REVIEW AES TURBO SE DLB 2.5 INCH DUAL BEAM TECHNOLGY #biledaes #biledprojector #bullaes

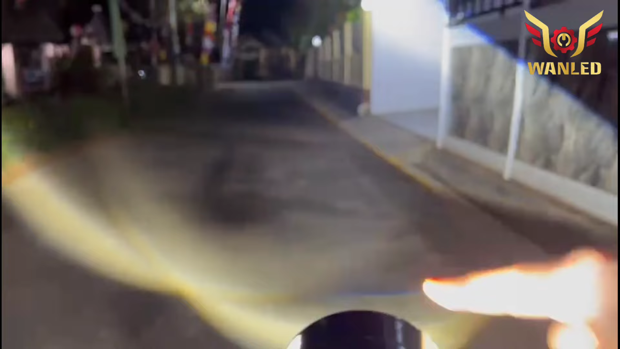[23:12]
Ya, jadi ke bawah juga semakin maksimal. Tuh. Terus untuk cahaya dia flat cut off. Pinggirnya juga oke. Nih, liatin. Low beam. Laser matikan coba. Nih. Ini tanpa laser seperti ini. Coba nyalakan laser, nanti kelihatan di sini. Tuh. Jadi semakin padat. Cut off-nya semakin padat banget, serius. Tuh. Coba matikan dulu, Mai. Nah, sekarang nyalakan lagi.